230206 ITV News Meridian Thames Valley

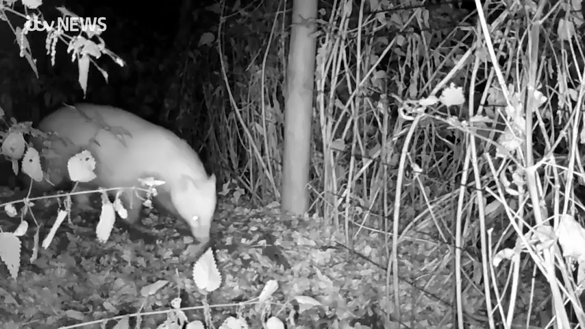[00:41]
The meadow in Oxford home to a rare white badger.
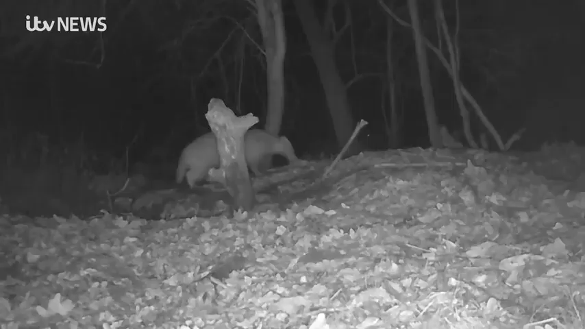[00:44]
But can children convince planners to abandon plans for affordable homes?